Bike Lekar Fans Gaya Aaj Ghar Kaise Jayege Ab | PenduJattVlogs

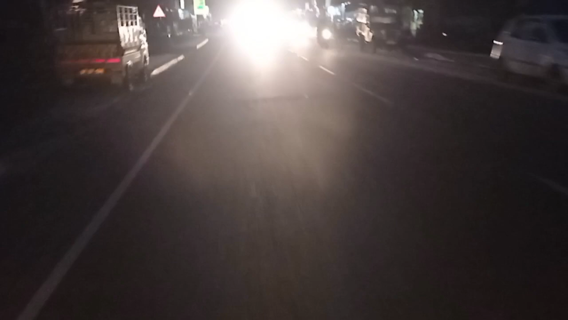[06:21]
है उन्ना से यहां तक पहुंचते पहुंचते कितना अंधेरा हो चुका है हमें